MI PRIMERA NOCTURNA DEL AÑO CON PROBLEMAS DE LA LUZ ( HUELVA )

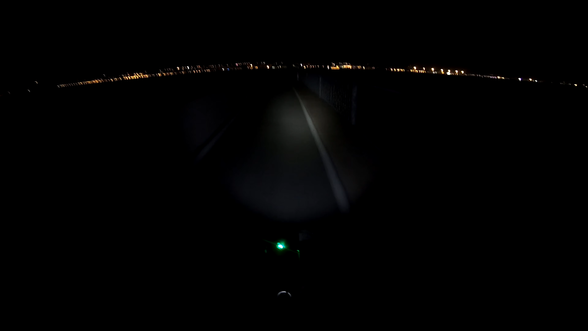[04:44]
Ahí ya está Huerva, estamos en el puente y nada, ya queda poquito.